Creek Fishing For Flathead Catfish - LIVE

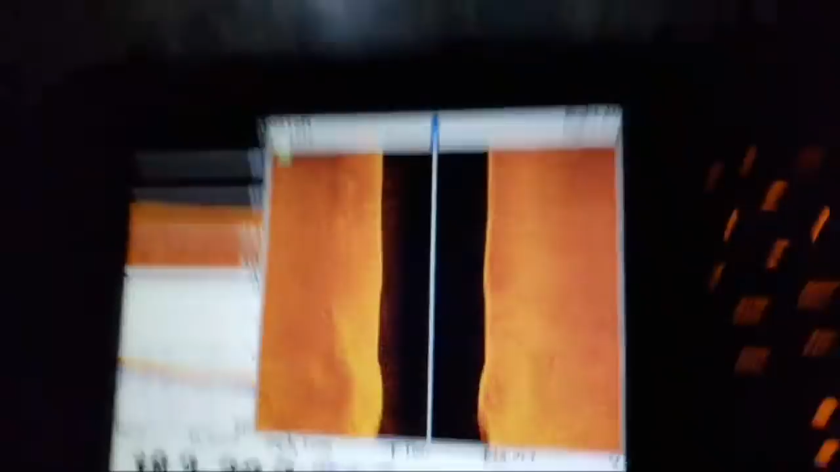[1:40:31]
Oh, look at this. Oh, there it is. Check this out. This tree is right here. It's 18 feet deep.
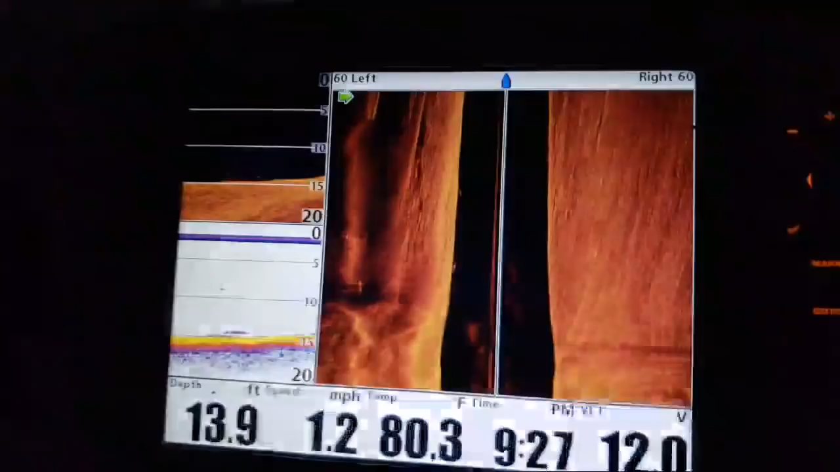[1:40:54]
On screen: depth 13.9 ft, water 80.3°F, speed 1.2 mph
Guys, should we fish this? There's two fish. It's deeper. I kind of like it.
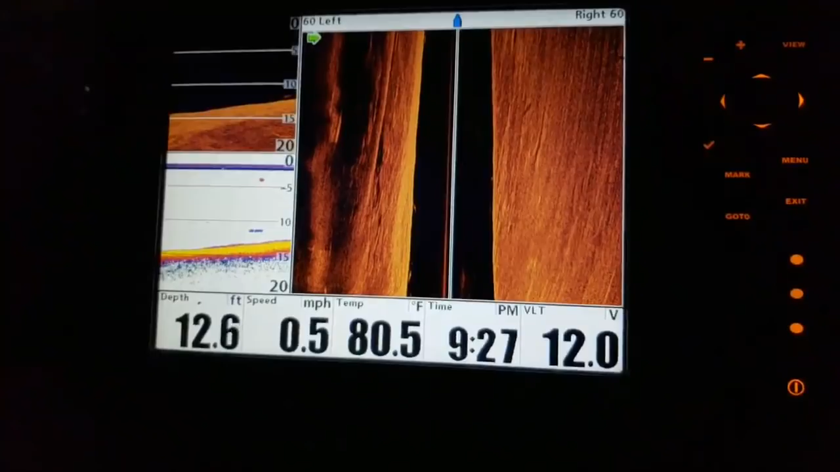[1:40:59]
On screen: depth 12.6 ft, water 80.5°F, speed 0.5 mph
I want to see if I can... I don't see any wood though. There's a big fish right there on the bottom. Yes, sir. We're fishing this. There's wood behind us. That's what I just... Panfish says this is a hotspot, so... I'm going to float it without my motor on, guys.
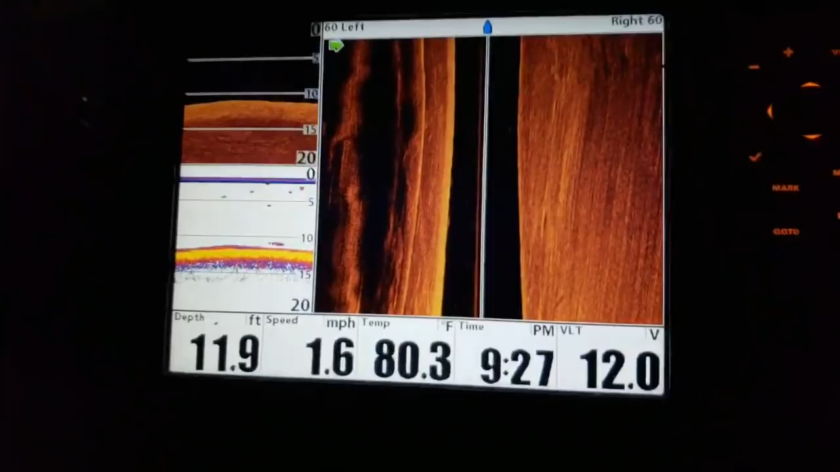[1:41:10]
On screen: depth 11.9 ft, water 80.3°F, speed 1.6 mph
So we can get... I want to scan underneath that wood and see if I can see anything sitting down there. Elmer Lee Clark.
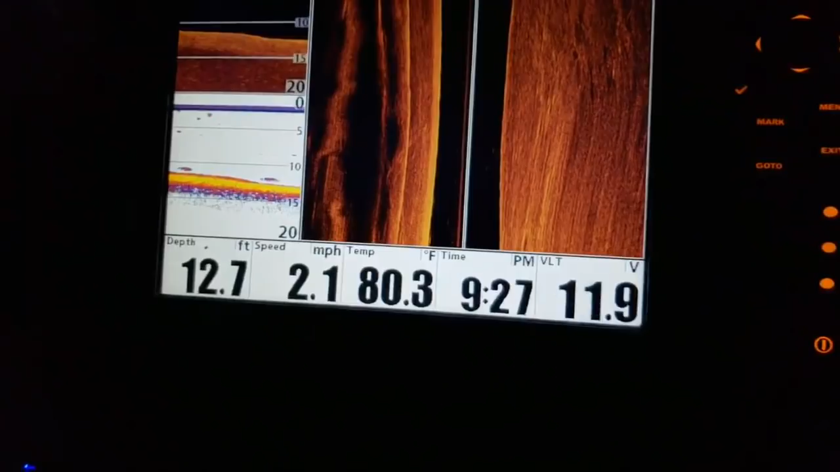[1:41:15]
On screen: depth 12.7 ft, water 80.3°F, speed 2.1 mph
I would love to come to California and I would love to halibut fish. So let's talk.
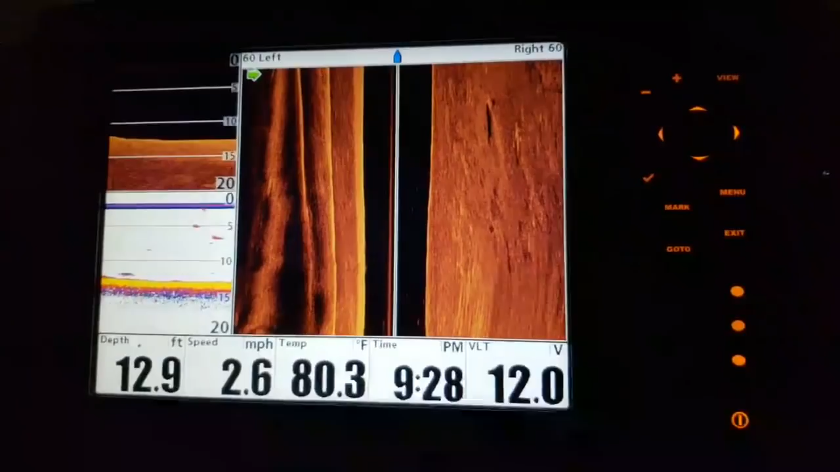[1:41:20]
On screen: depth 12.9 ft, water 80.3°F, speed 2.6 mph
Oh my gosh. I think... What is that? I don't know. I was thinking the same thing.
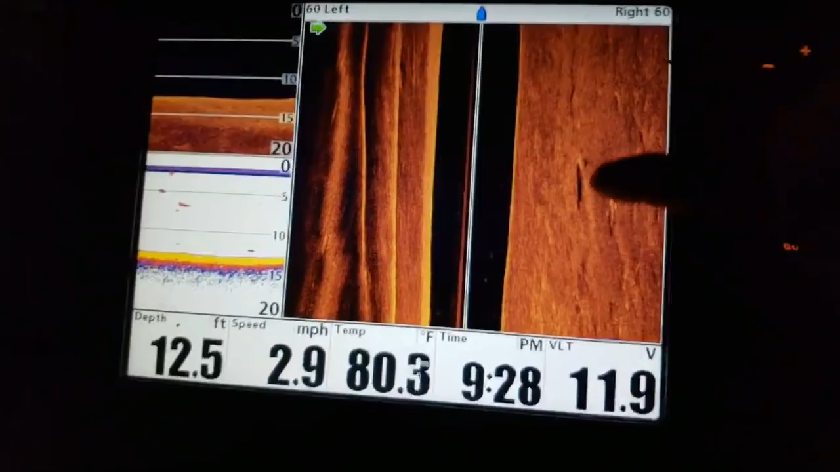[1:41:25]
On screen: depth 12.5 ft, water 80.3°F, speed 2.9 mph
Is that a piece of wood? So we got a creek here, but...
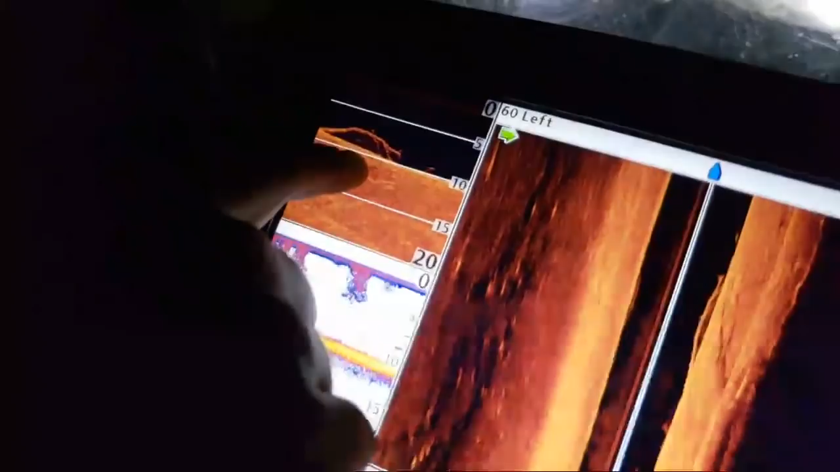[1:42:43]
There's a tree here. There's fish on the back side of it. Probably a channel cat.
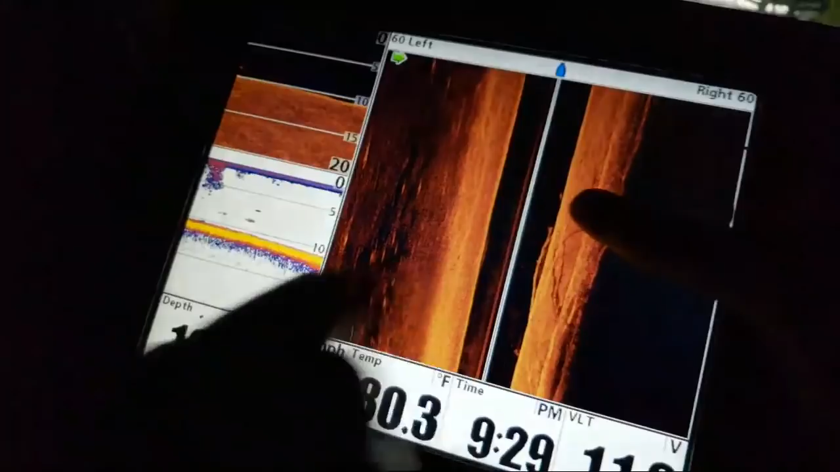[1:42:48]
That's pretty small. So we're going to float by this tree here. There's probably a flathead sitting in here.
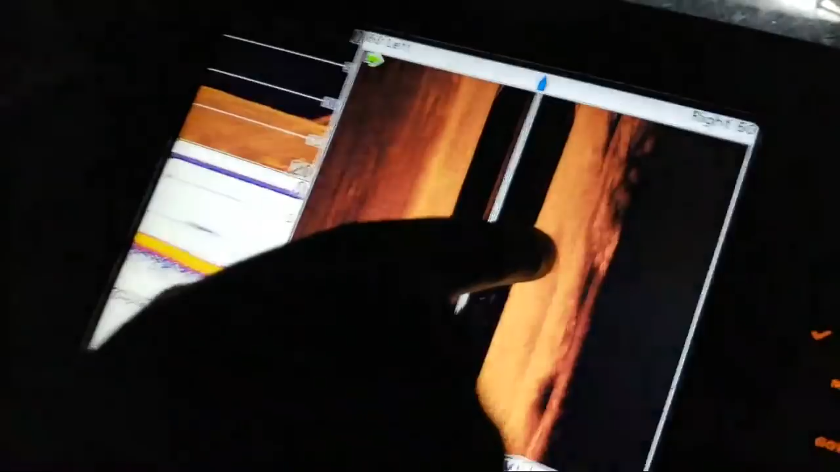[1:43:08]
He's calling it. And maybe one more. Or. That's a fish right there, right on the bottom.
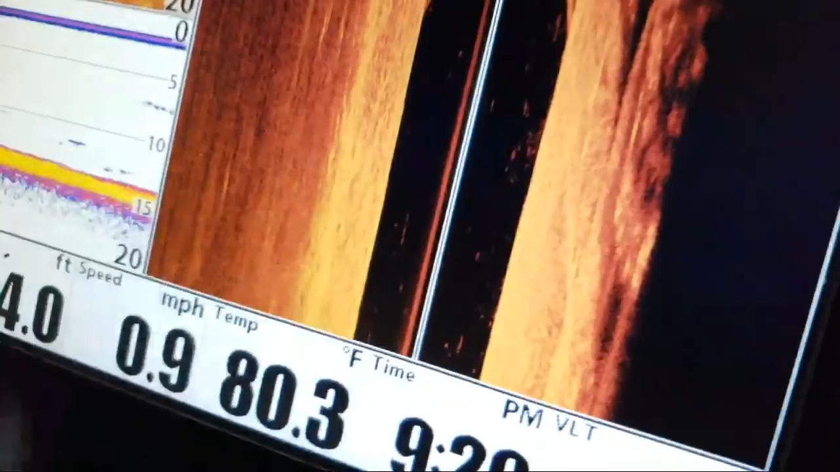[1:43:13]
On screen: water 80.3°F, speed 0.9 mph
That might be a fish. That might be a fish. Oh, we gotta fish it. Oh, we gotta fish it. Yeah. Right there.
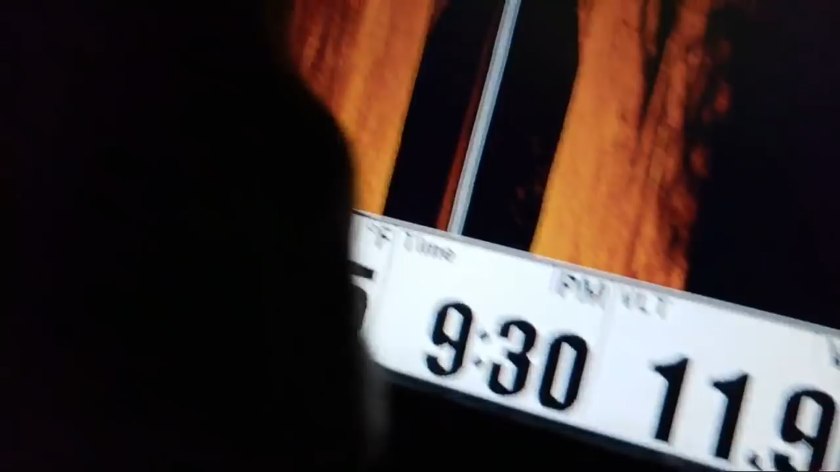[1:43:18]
There's a fish right there too. No, that's a flat guys. No, we gotta fish this. We gotta fish this. And there.
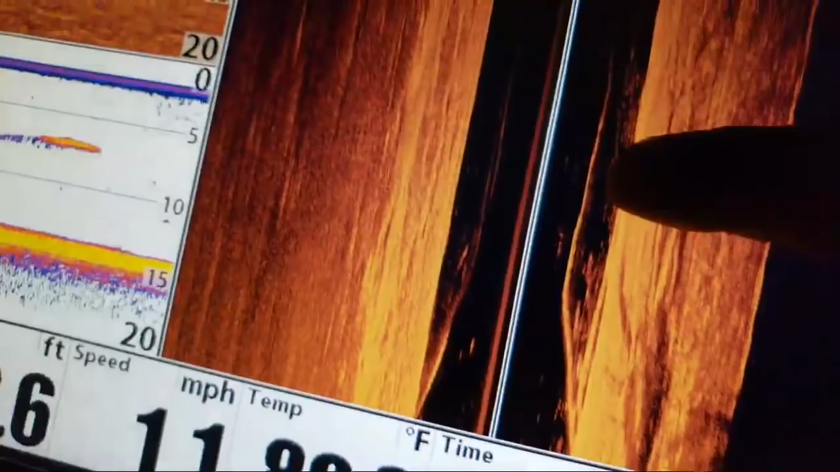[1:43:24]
And there. Oh, yep. Hey, mark the front of this tree. I missed it.
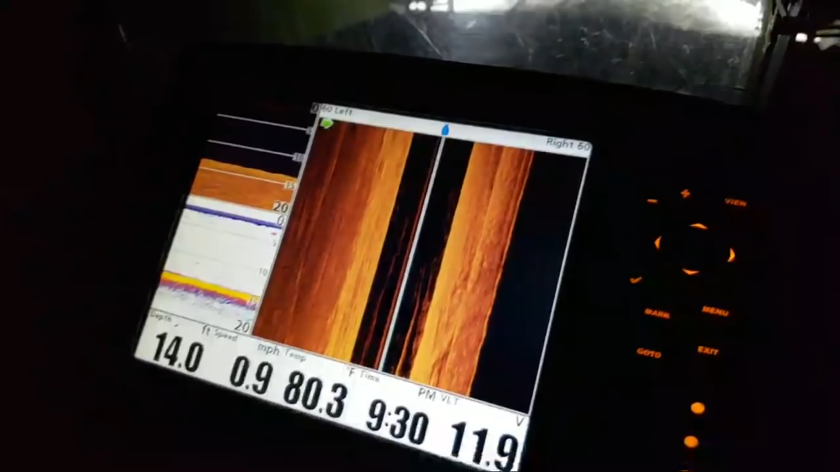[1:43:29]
On screen: depth 14.0 ft, water 80.3°F, speed 0.9 mph
He missed it. We'll guess. Well, I know where the front is, but the bottom side we'll guess. Look at all that bait.
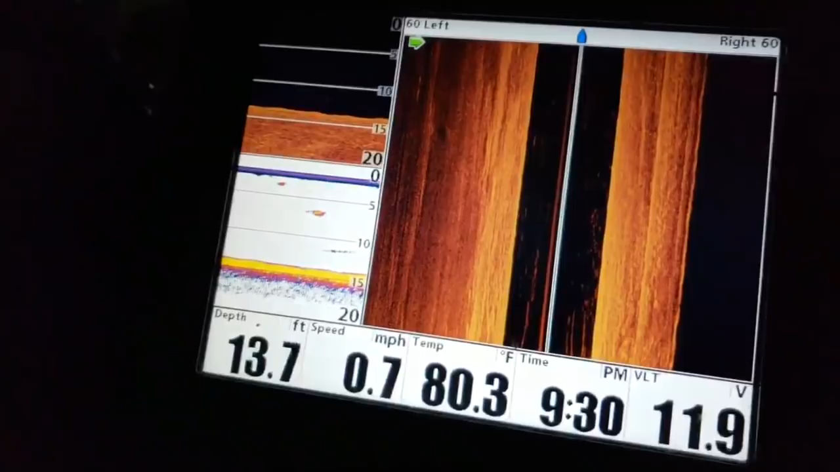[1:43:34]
On screen: depth 13.7 ft, water 80.3°F, speed 0.7 mph
That's what we want. My PB Flathead Catfish is 30.6 pounds.